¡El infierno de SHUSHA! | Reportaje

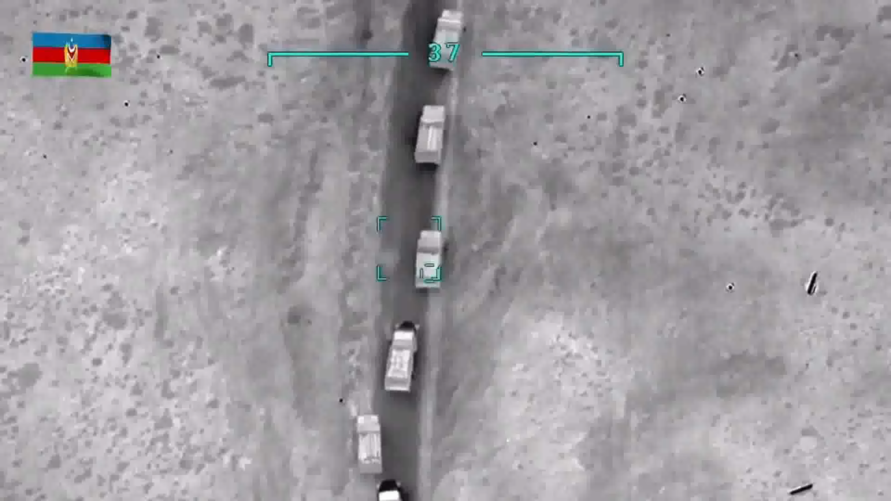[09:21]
El clima soleado también permitió a los drones seguir operando y cortar la llegada de convoyes de suministros a Susi,
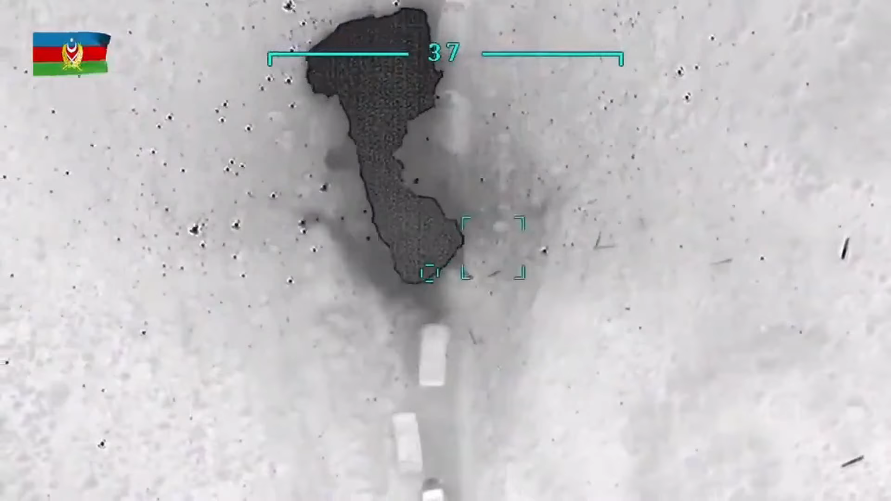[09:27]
mientras los Hasper iniciaron un amplio rodeo durante varios días de caminata para tratar de infiltrarse en la retaguardia armenia y rodear la deseada capital.